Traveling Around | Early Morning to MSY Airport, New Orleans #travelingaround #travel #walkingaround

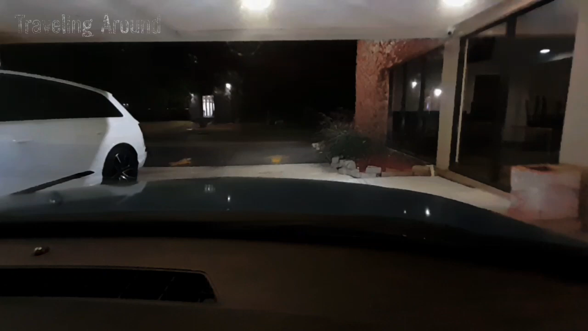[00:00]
Early morning ride taxi to MSY Airport, New Orleans, traveling around.